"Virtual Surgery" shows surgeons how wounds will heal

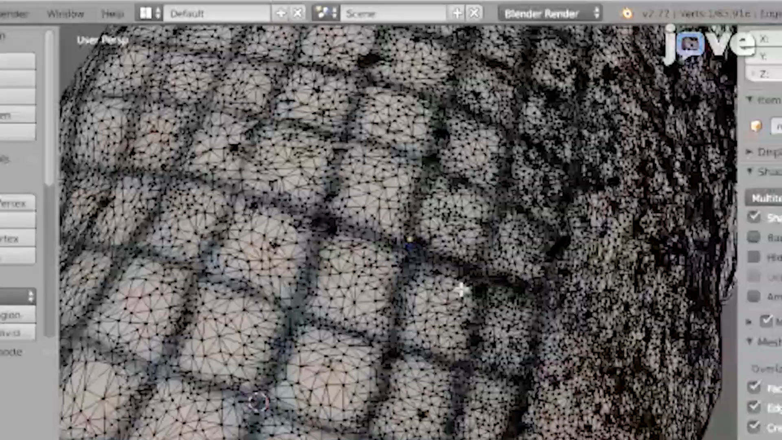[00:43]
The algorithms use that information to get a 3D geometry of the patient.